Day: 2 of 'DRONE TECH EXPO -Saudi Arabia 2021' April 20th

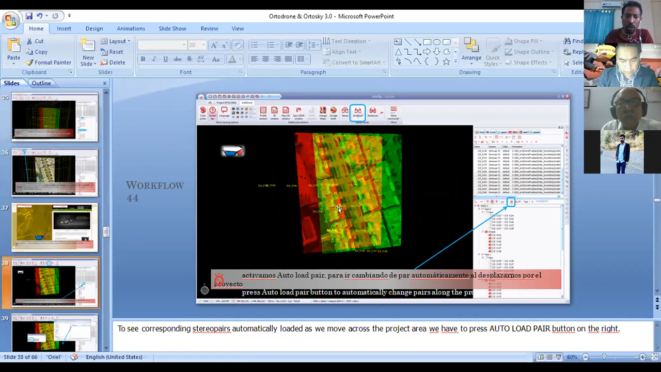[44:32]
So what we can do is, you have a list of layers on your right-hand side. You can also create layer list and also start doing a feature extraction in a stereo.
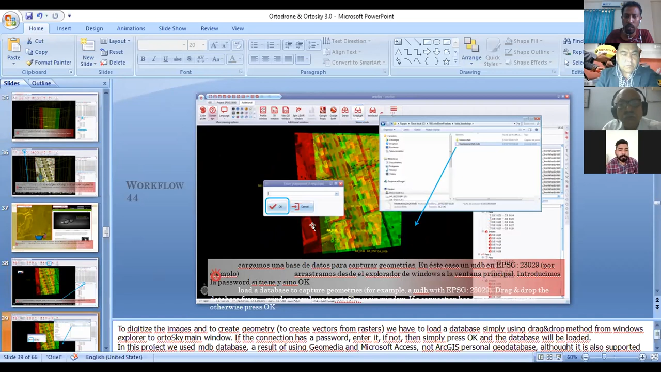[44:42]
Here you can enter the serial key and then you go on to, you know, start doing feature extraction. You can see the list of layers on your right hand side. Like you want road, you can write create a layer road. You can also create a layer for building tops. You can also create vegetations. You can also create DTM. DTM is one of the main, one of the key factors which lets you to create a contour map. So the stereo capability in the same software is one of the main reasons we recommend OrthoSky.
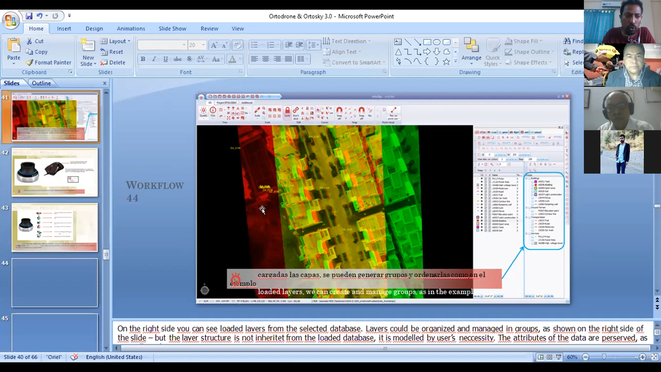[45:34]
For this, you need a photogrammetry workstation and a stereo specs, and then a stereo mouse for you to do the feature extraction. So I'll be showing you how this basically works. You can see the stereo image. You can start capturing the edge of the building, and then you can capture the entire building the way you want.
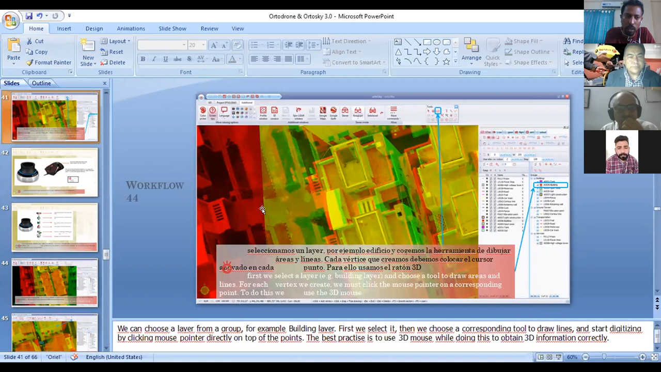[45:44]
And unlike the other mouses in the other photogrammetry software, like we use Stealth Mouse for 3D capture.
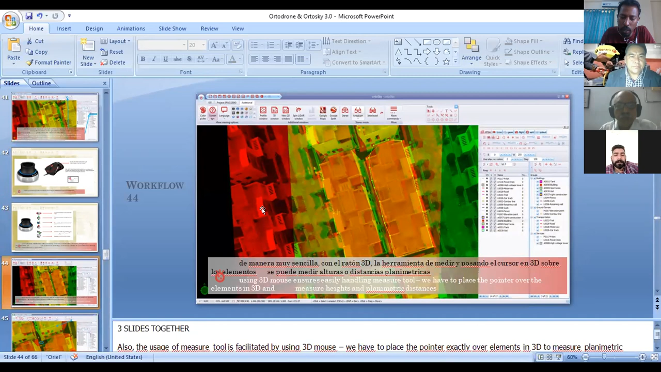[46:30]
And then again, we can also capture the individual. You can see the vertical height, which can be measured, the top of the building and the bottom of the building, for us to create a 3D model.
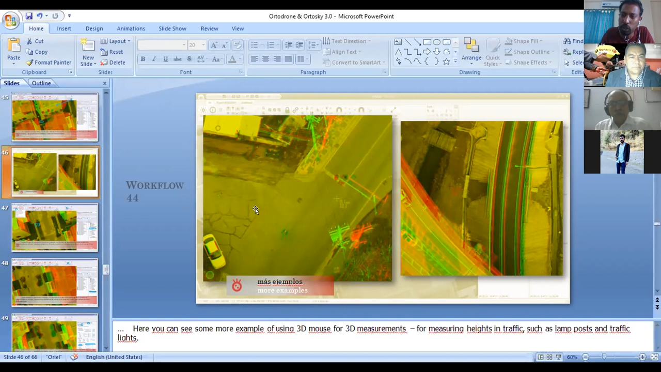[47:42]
the sanitaries, the, you know, all ditches can be planned accordingly. And again, digitizing the roads gives you the better elevation of the place and a complete picture of, for the smart city. And again, you can also, we are showing the minute change, that is even the curb stones along with the road also can be captured in the millimeter accuracy. So we can assure we can deliver near about 5 centimeter accuracy, or even lesser depending on the ground control point,
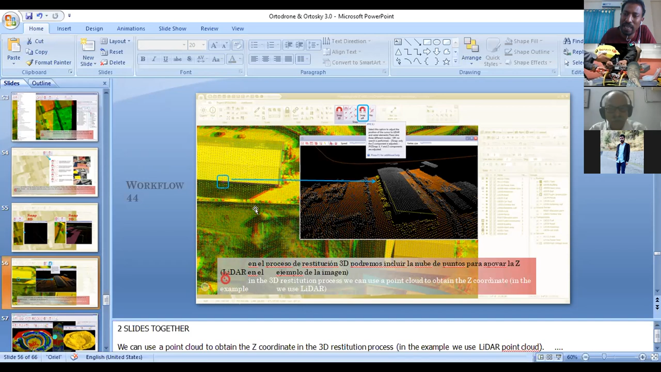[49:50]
And also the point cloud data can be classified and model can be generated in our software, and again do the rectification also. So this is one of the site what SRM had carried out for one of their projects, and it shows very clearly how the minerals and how the DSM is being generated, and it very clearly shows the vegetation and all the other features exactly how it works.
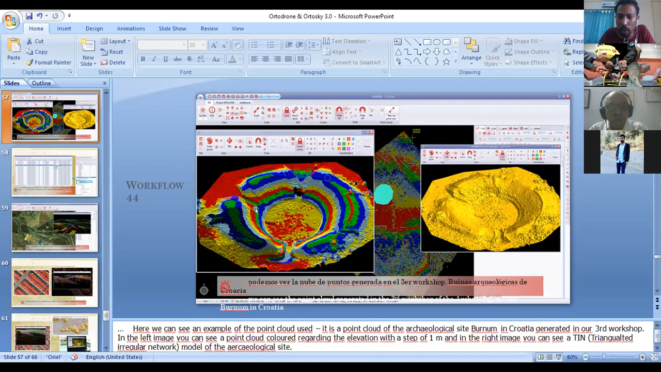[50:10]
This is again a quick cartography, how, as I said, how we superimpose.